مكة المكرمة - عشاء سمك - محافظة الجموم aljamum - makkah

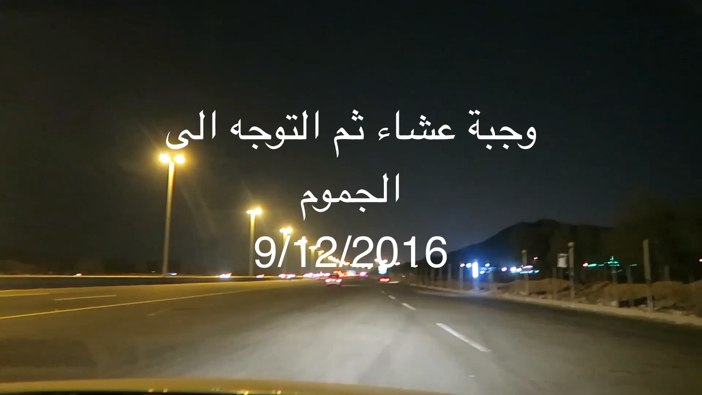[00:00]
ايه السلام عليكم ورحمة الله وبركاته. مسح القزاز، وما عندك موية تمسح القزاز؟ بس والله اليوم ابغى اصور لكم عشوة كده بسيطة. هذا الطريق يعني القادمين من المدينة اتجاه مكة.
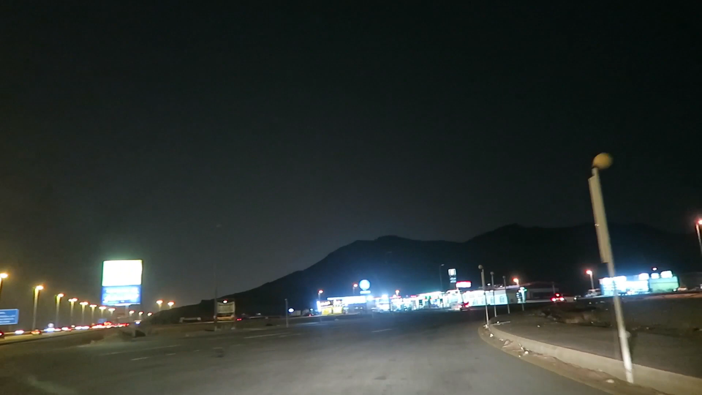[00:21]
هناك شوفوا مكة على اليسار، وهذه المحطة اخر محطة تقريبا فيها. شوفوا المحطة كده، طبعا صارت المحطات ما شاء الله يعني فيها خدمات كثير. هذاك المطعم، ما نبغى نسوي دعاية لكن هو صراحة مطعم جميل.
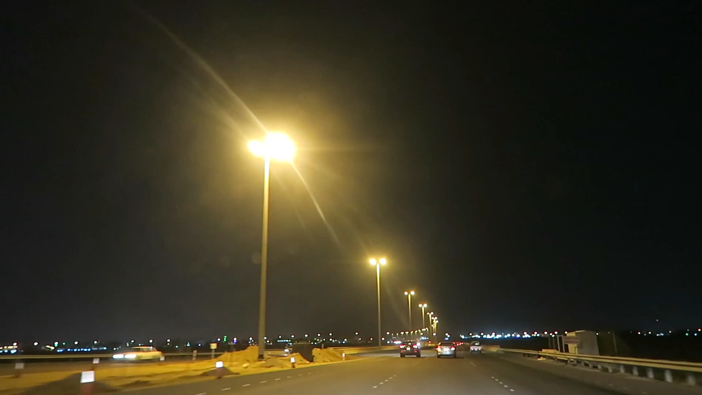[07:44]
والله ايش نسميها، مدينه صغيرة، محافظه اسمها الجموم. هذه اللي شايفينها الانوار، فكنت اصور الجموم. هذا مدخل محافظه الجموم،
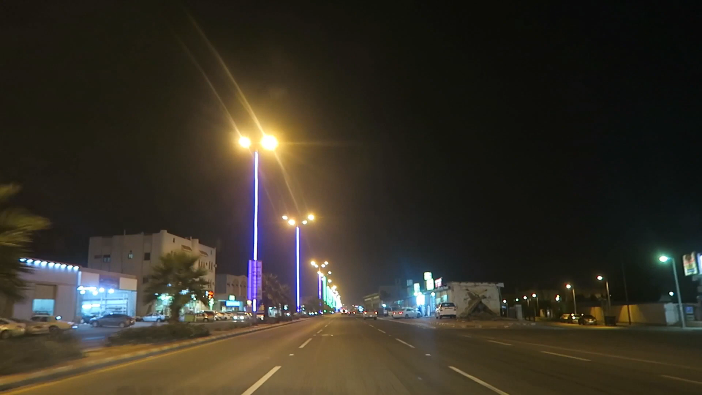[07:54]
يزعلوا اذا قلنا قريه، هي محافظه الجموم. طبعا هذا الطريق يعني في استقامته يؤدي الى طريق جده، الى مدينه جده. الطريق اللي هي ما يعني ريفيه زي ما يقولوا.
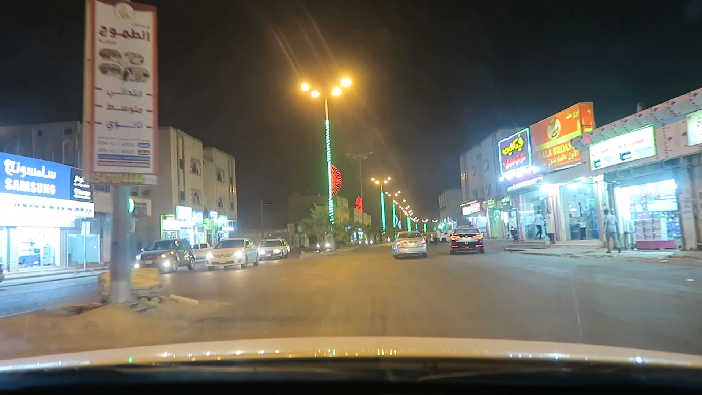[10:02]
طبعا هذا الطريق بالنسبه اللي منكم واحد ما يعرف انه في بندا هنا، تمشي على طول على الدك اليسار حتجيك بندا. هذه هايبر بندا، بانت في الافق. هايبر بندا وما هي ايش اسمه، ما هي منور النور، واللي هذه ما تنور. لا يا بود، حين يقول لك انت حشيت وما تفهم.